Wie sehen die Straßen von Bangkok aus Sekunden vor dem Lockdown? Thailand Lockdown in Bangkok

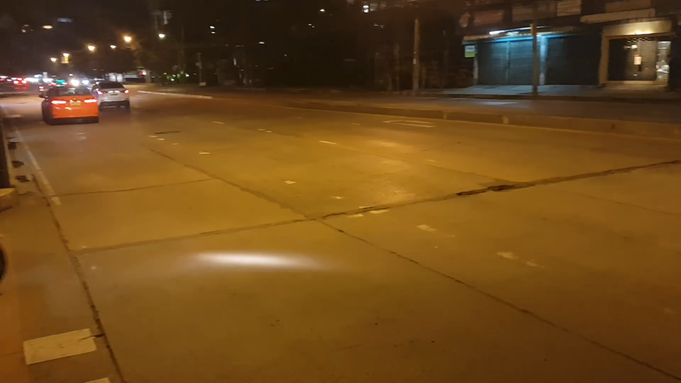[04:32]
Also ein Fußgänger, das ist natürlich auch ungewöhnlich hier für die Gegend. Ist mir überhaupt noch nicht begegnet. Ganz wenige Roller und die meisten Leute sind halt noch mit dem Auto unterwegs. Oder mit dem Motorrad. Ja. Wir haben es jetzt fünf vor neun.